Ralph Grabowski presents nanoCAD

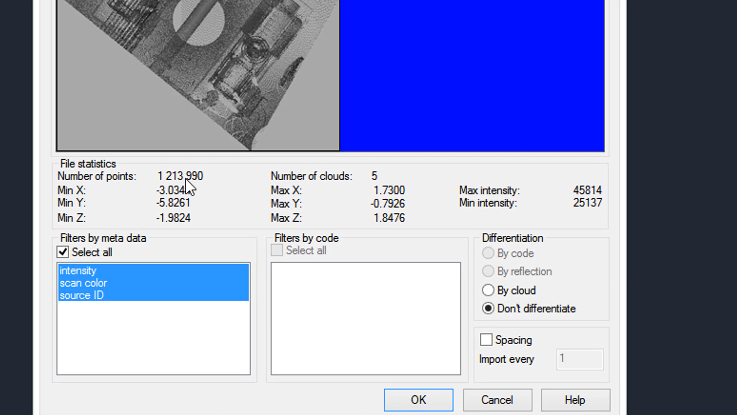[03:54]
You can see it's 1.2 million points. Consists of five separate cloud files. Let's bring it in.
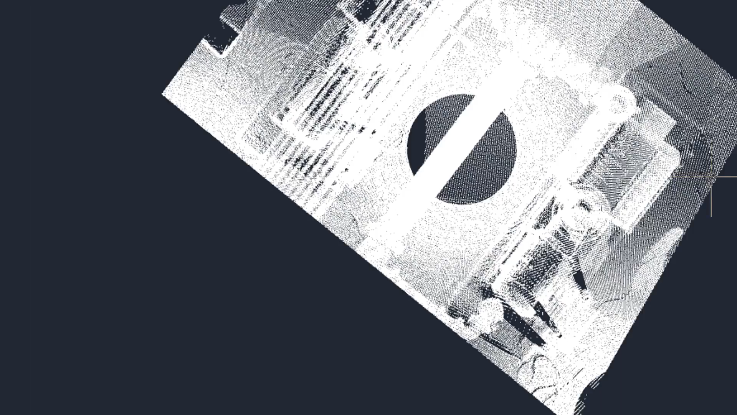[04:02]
A few more seconds. There it is there.
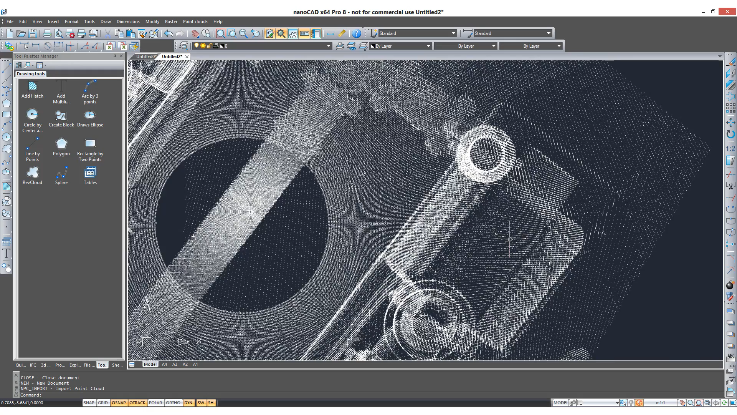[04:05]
We can zoom in and see the points.
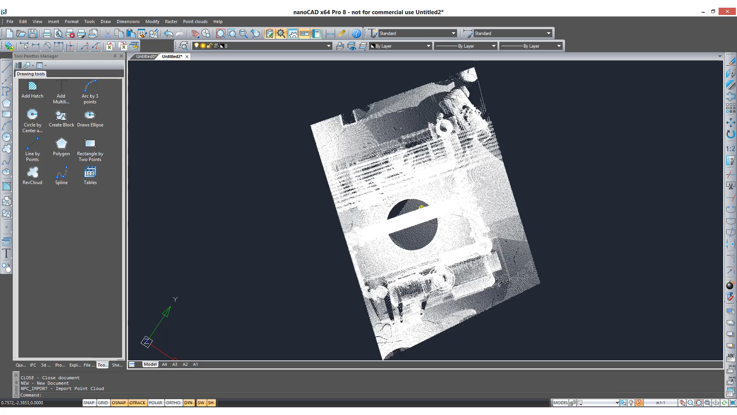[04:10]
Let's hold down the Shift key and rotate this around so you can see what it is.
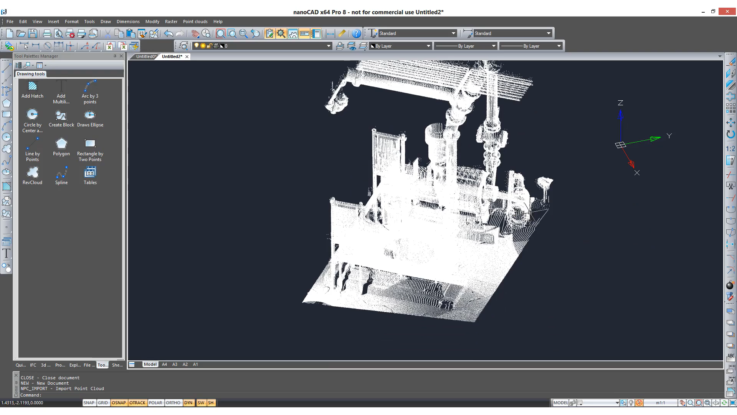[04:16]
And there you can see the scanned pump building.
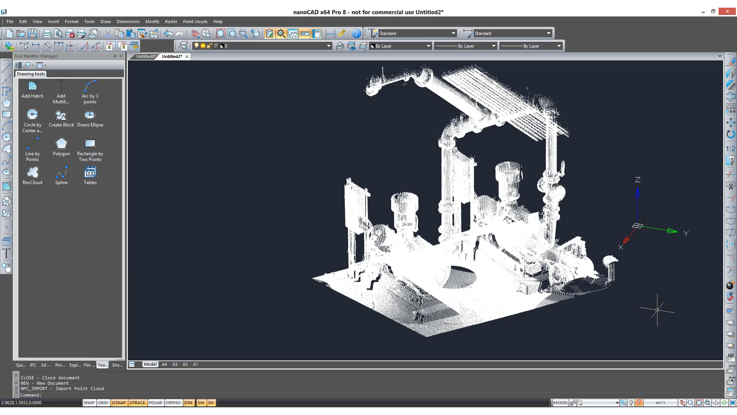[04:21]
And then you can manipulate it through clipping, sectioning, display the boundary, get information about each one.